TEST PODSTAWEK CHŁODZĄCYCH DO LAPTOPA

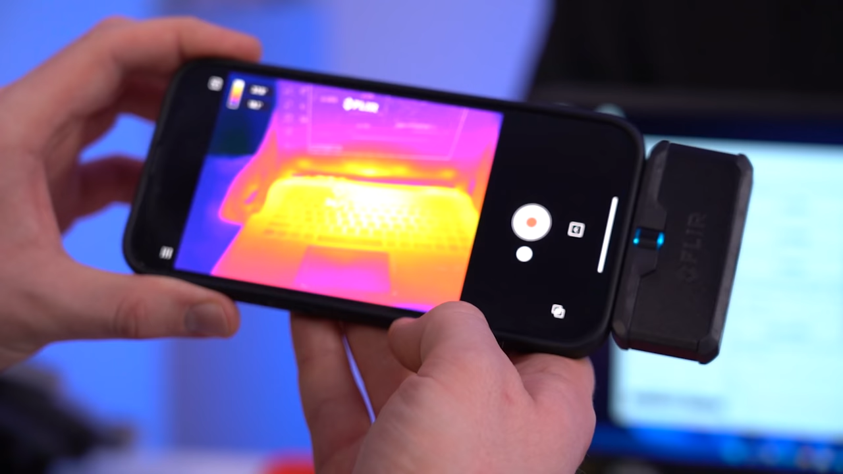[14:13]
Teraz zobaczcie, jak wygląda nasz dywanik. Trochę się zdążył schodzić, bo kamerka mi nie chciała działać. Podnieś! Ta-ta-ta! Elegancko widać, że sobie przewiewało tędy, a tutaj się mocno zagrzało i teraz by nam grzał ten dywanik rzeczywiście. Zobacz, czego wygląda od spodu, czy jest bardzo gorący, czy... Znaczy...
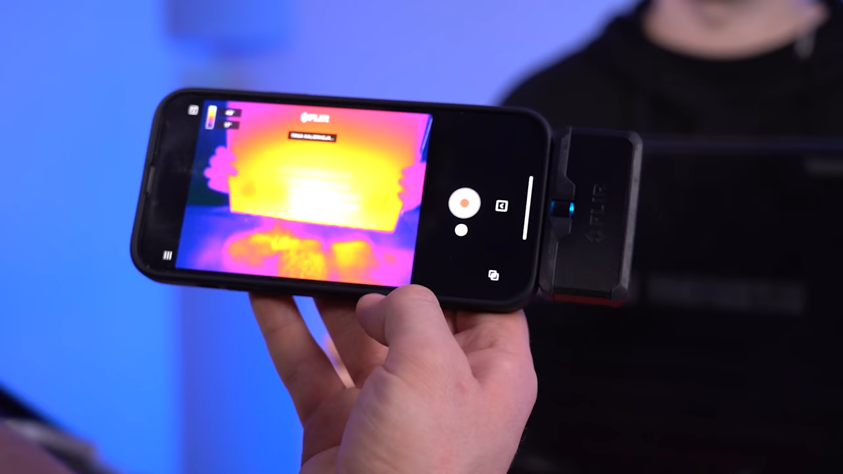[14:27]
Aż się kalibracja włączyła, ale widać najgorętszy punkt gdzieś tutaj na środku.
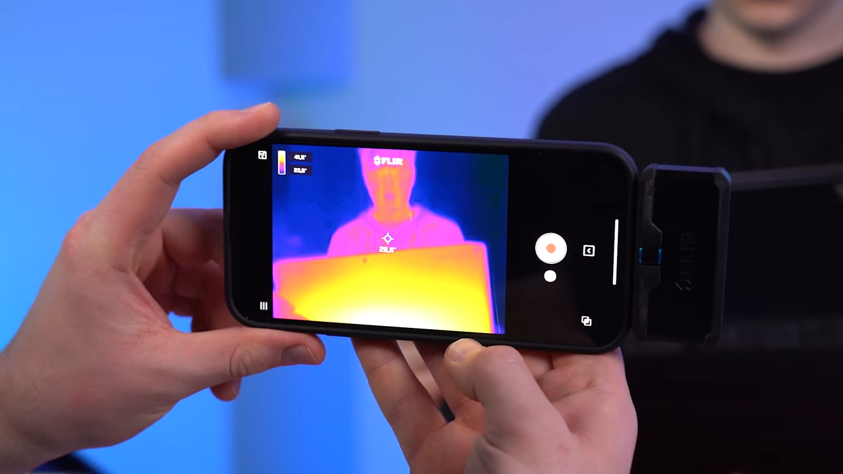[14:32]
No jest gorący faktycznie.
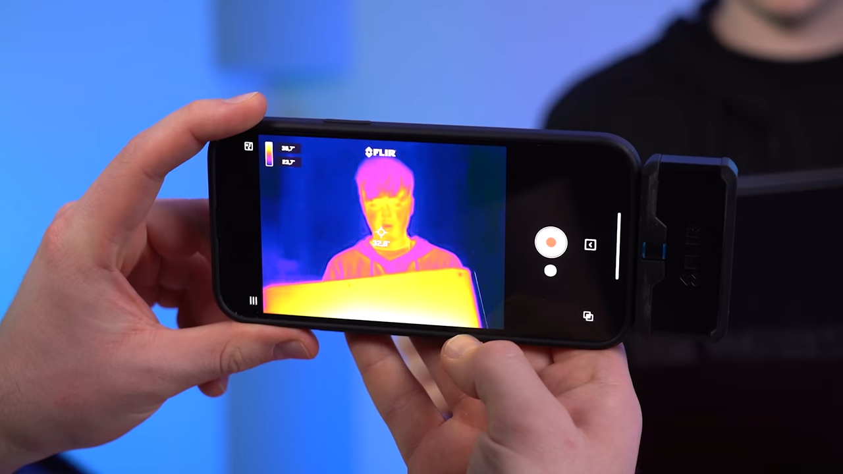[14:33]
Także dywanik zdał rezultat. No. Bierzemy teraz pierwszą podkładeczkę.
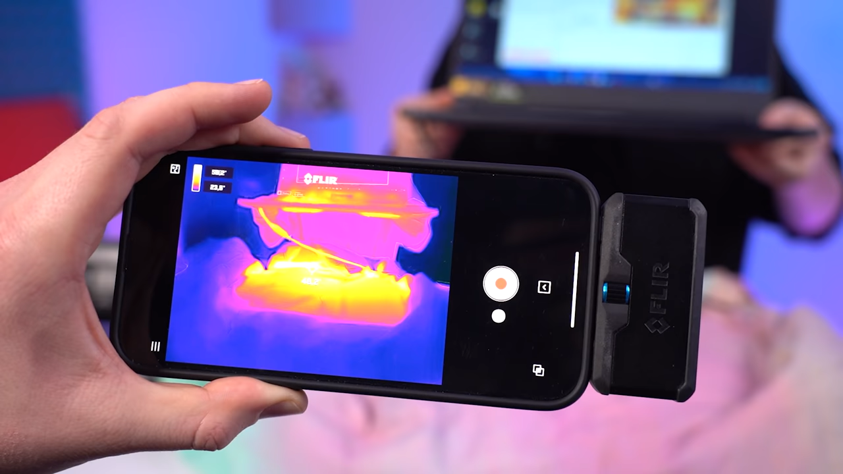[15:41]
Ojejku, jaki on jest gorący. Nawet przewód jest ciepły. Pokaż spód.
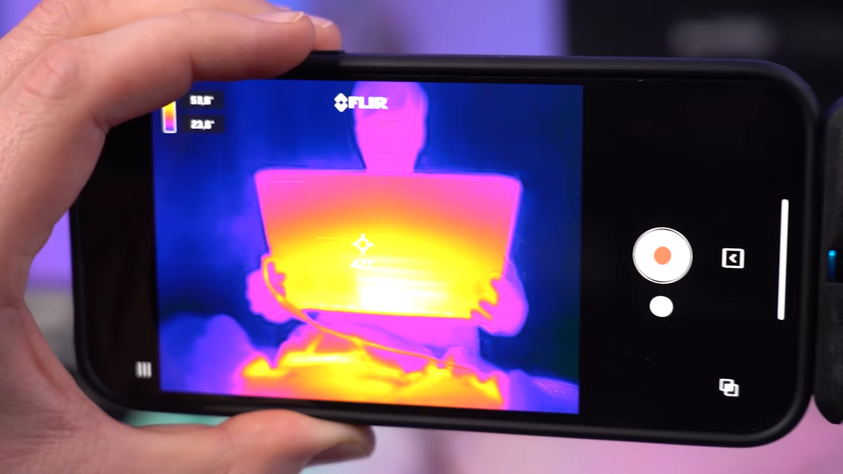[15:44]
No, na spodzie jest mega, mega ciepło, ciepło.
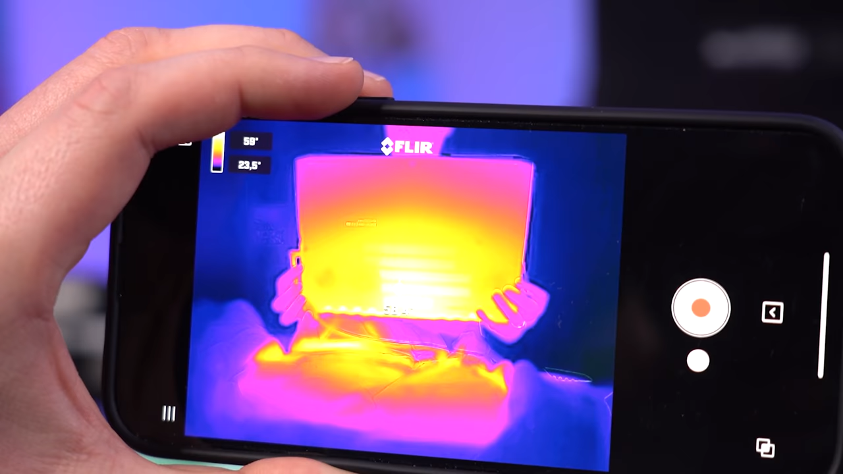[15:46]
Nie patrzcie na tą temperaturę, która jest tutaj, bo jesteśmy też daleko i się przekalibrują. Ale on jest teraz na tyle gorący, że jego się w ogóle aż ciężko trzyma.